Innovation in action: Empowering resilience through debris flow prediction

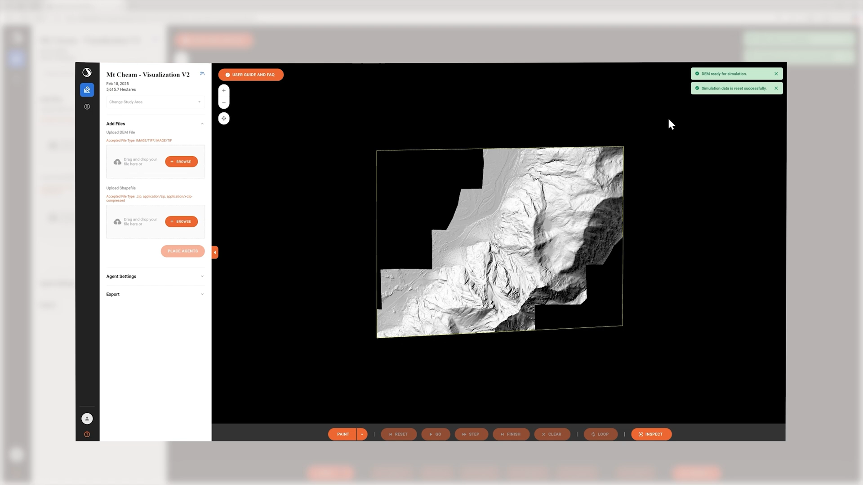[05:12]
Where is a debris flow most likely to initiate and then once we understand where those locations are then we run
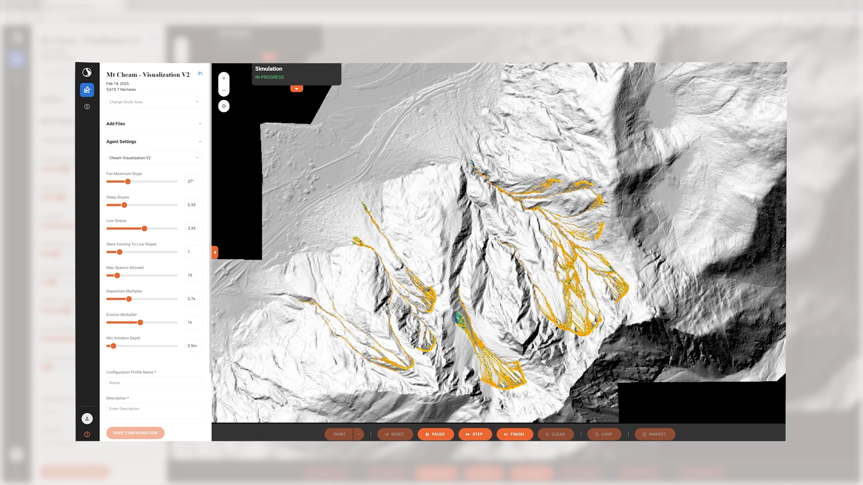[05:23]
a very large number of debris flow run out scenarios.